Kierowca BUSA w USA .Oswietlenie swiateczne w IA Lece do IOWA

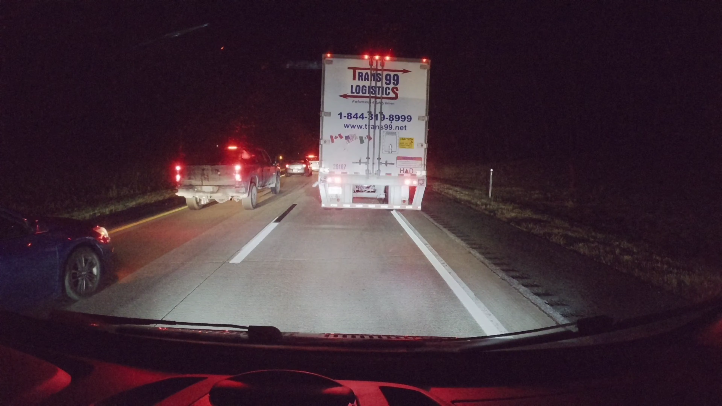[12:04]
dupa, dupa, dupa, panie Boczek. Nie było wcześniej informacji, bym to jakoś objechał. W każdym bądź razie widzę na mapie, że na Resterii jakieś tam pół mili stąd, po wyjeździe z Resterii, coś się rozpieprzyło najprawdopodobniej. Pokazuje na GPS-ie. Także jest wypadek i stoję w korku.
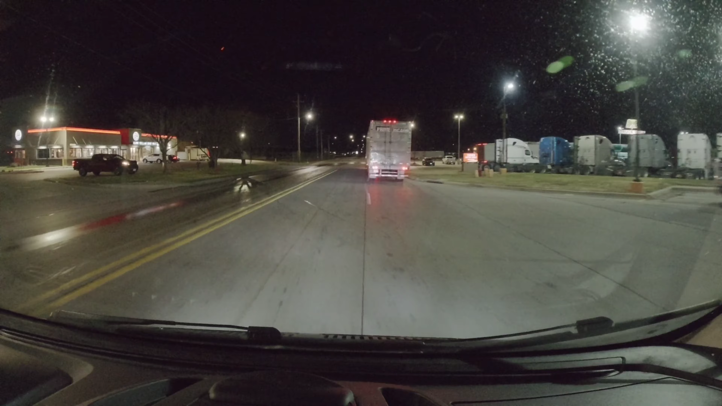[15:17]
oblecimy tutaj, zakręcimy na McDonaldzie i zobaczcie co tam się dzieje,
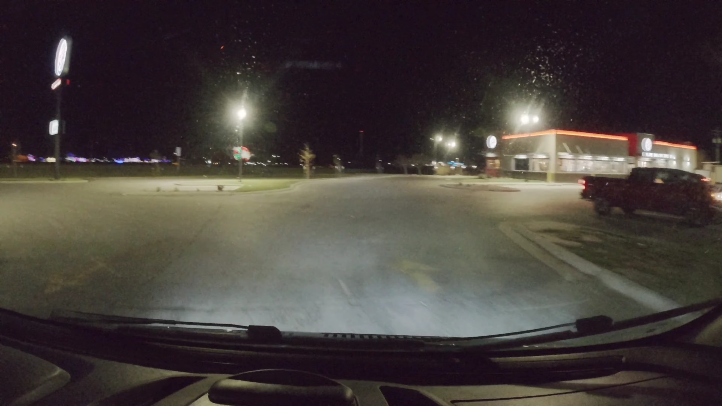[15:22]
jakie są oświetlenia, jakie jest oświetlenie, jedziemy, zobaczymy co tam jest.